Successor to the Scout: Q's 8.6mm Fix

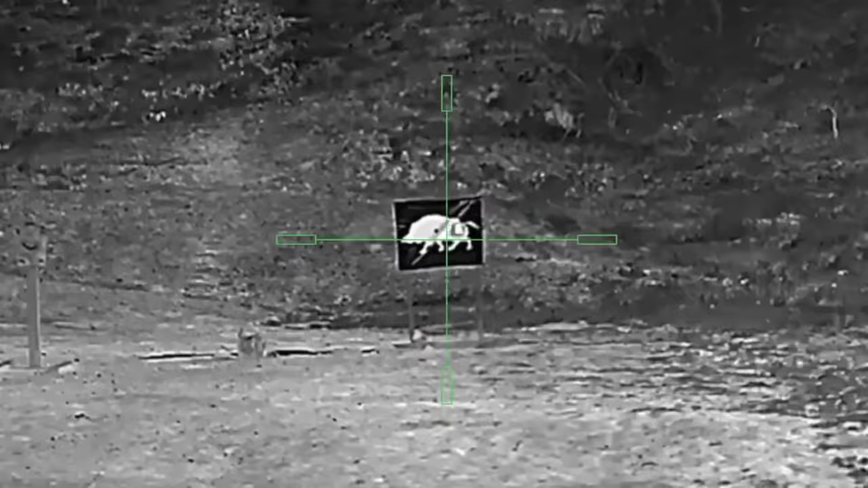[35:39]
I'll check that out. I'll zoom in on them there.
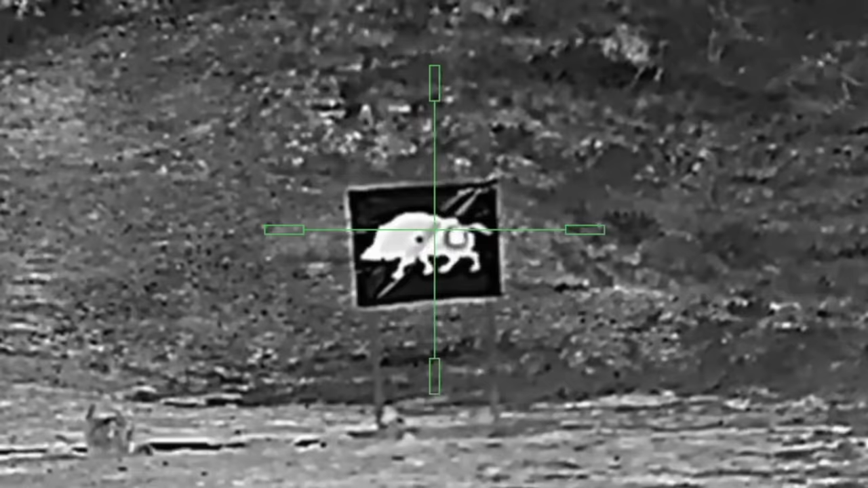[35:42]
You can see the pig, you can actually see where the thermal, where the heater pad is on the back end of the pig, behind the paper.
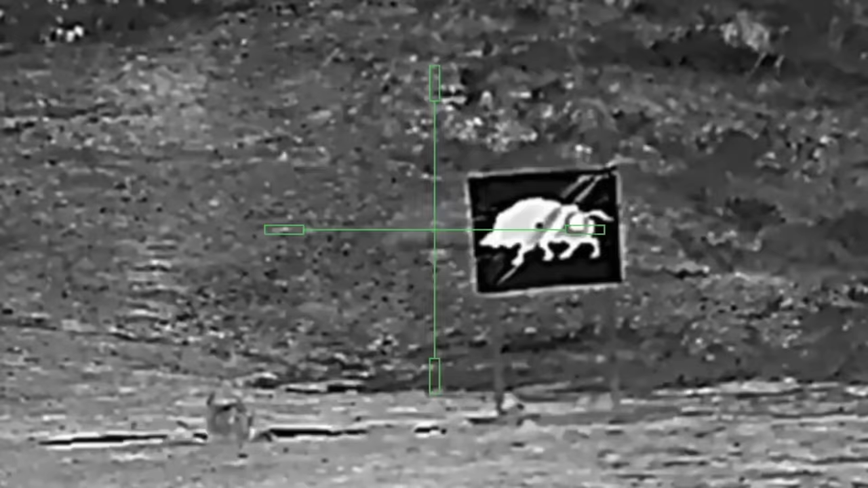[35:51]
And you can really clearly see the target sticker. In fact, what I can do here is change this over through the different modes. So this is black hot,
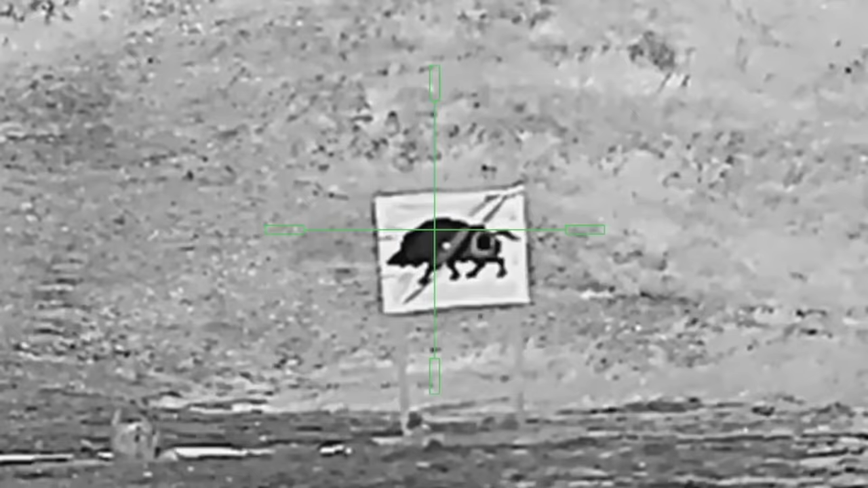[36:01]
where the paper shows, that actually is the same colour as it is to the visible eye.
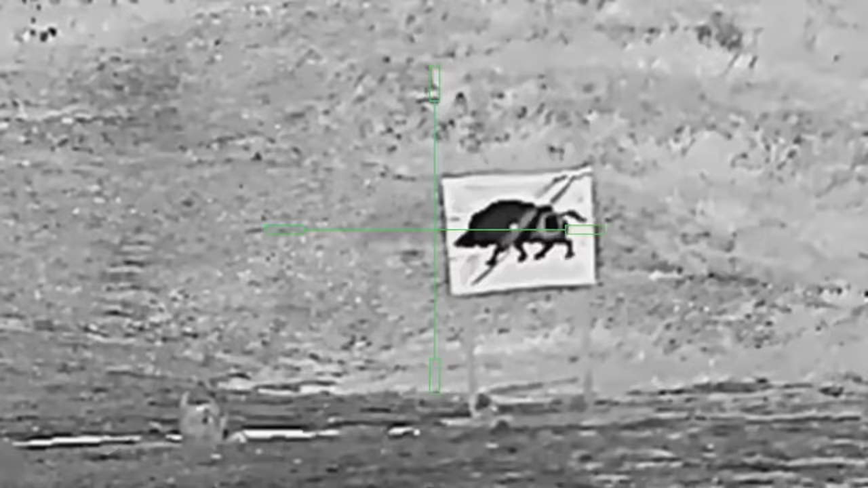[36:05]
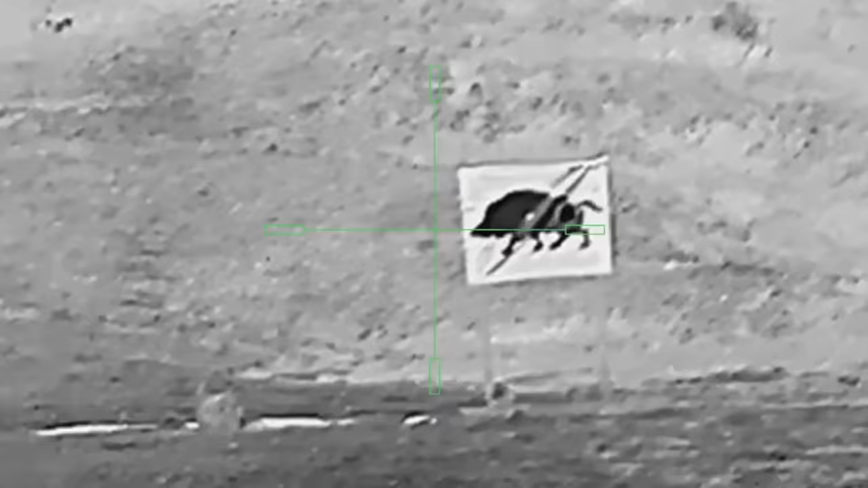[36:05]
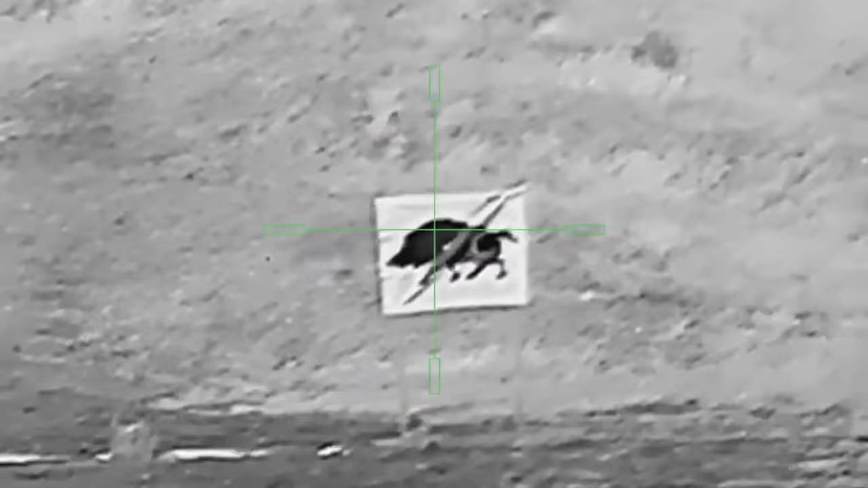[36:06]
And then I can also switch this to their fusion.
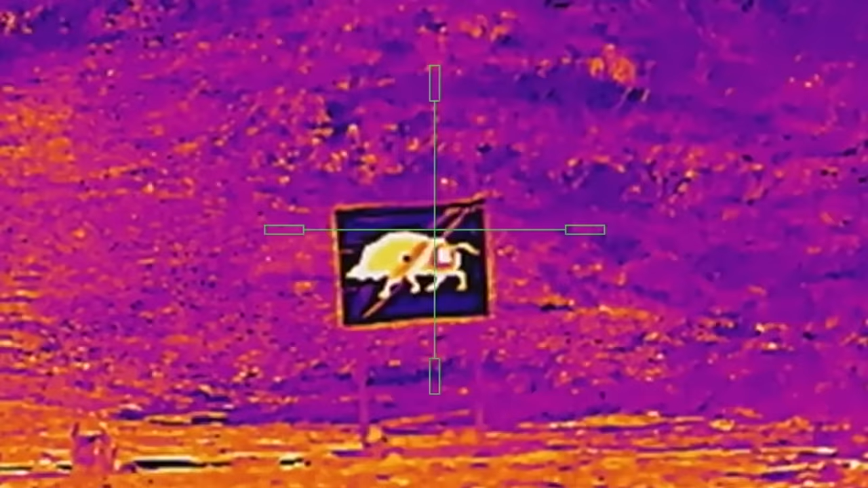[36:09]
It's interesting, gives us a little bit of a heat map across the pig.
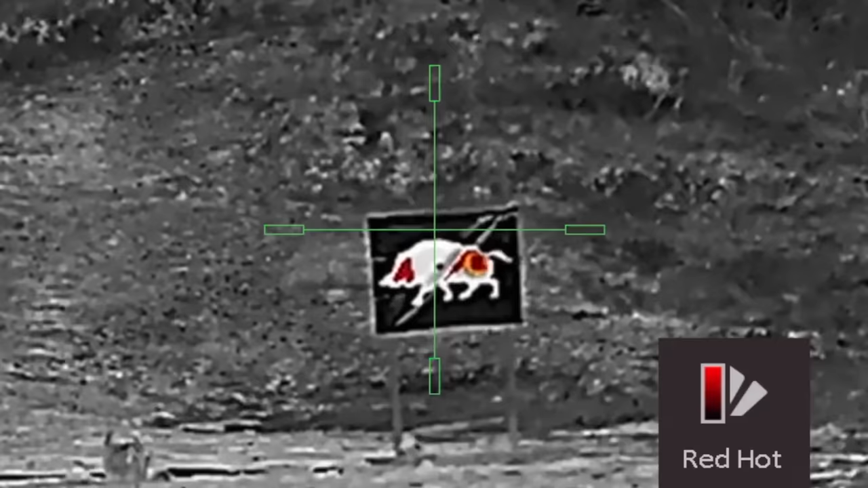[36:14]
And then they also have a, like a red hot, it has a threshold for recognising.
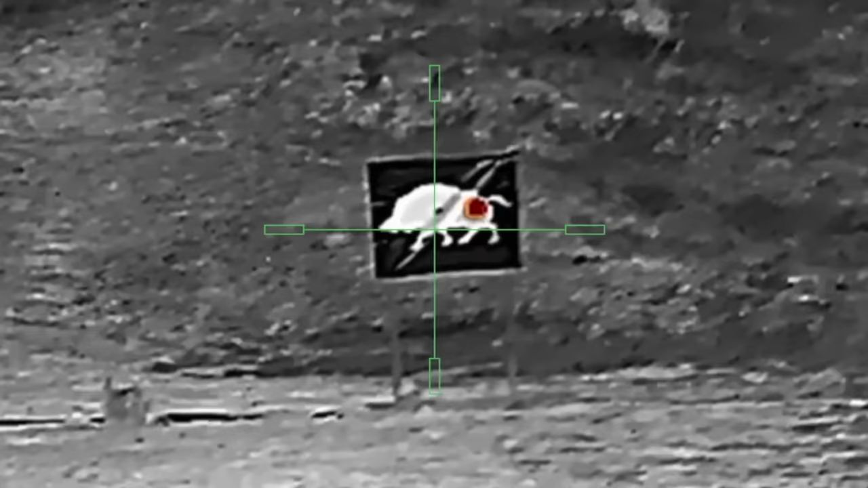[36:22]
So in red hot, as you can see there, it can see specifically the heater pad.
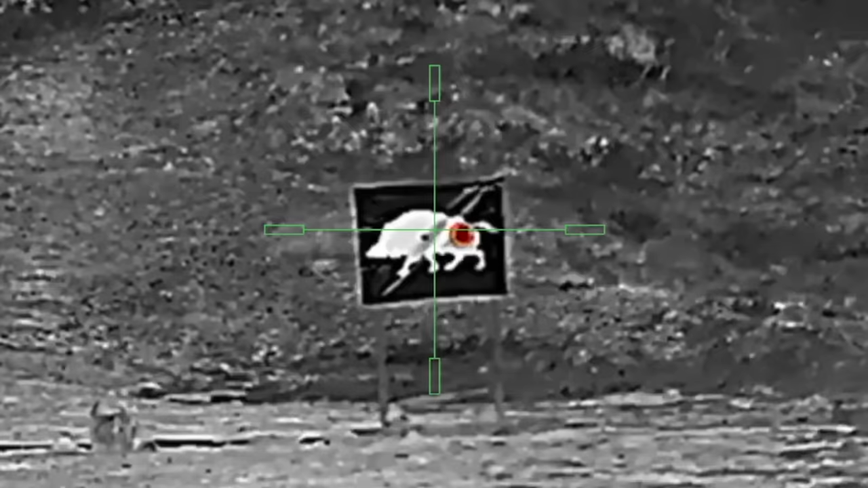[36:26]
But then it doesn't highlight any of the rest of the pig. So, alright, I'm going to go for just plain old white hot here. And let's put a couple rounds on there, right on that target button.